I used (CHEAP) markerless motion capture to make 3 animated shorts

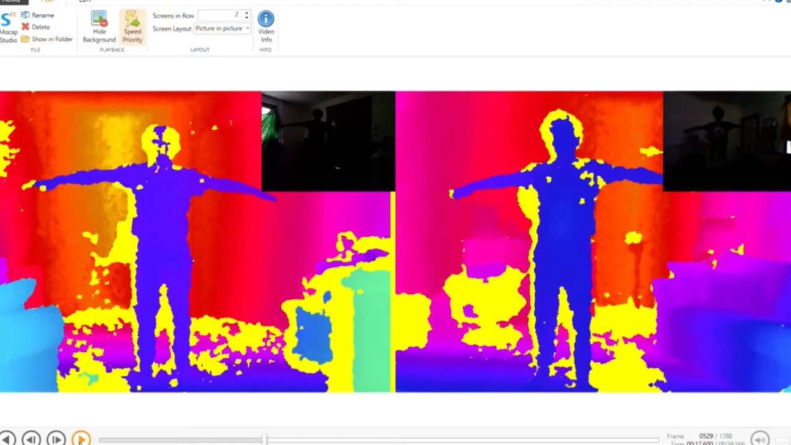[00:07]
This process is markerless, so you don't need a special suit.
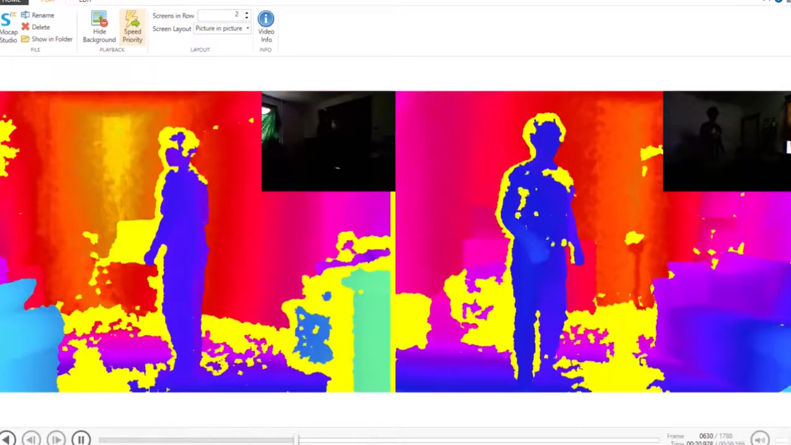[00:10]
I'm using two Xbox Kinects instead of the one, because two gives you more coverage.